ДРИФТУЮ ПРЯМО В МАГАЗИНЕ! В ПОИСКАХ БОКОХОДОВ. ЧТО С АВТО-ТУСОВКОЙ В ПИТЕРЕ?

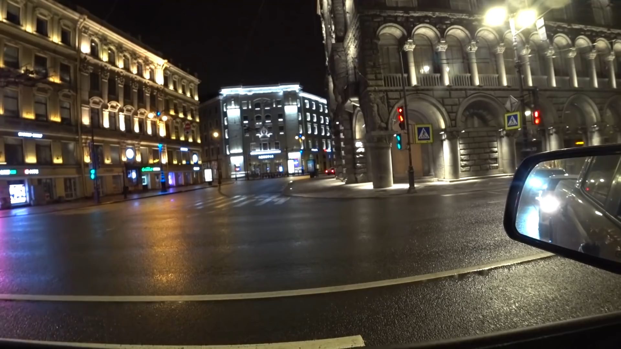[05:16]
Реально в пробке прям схватил, он там ключи вынимал, но я ключи сам выну. Опять мимо дворцовки проезжаем.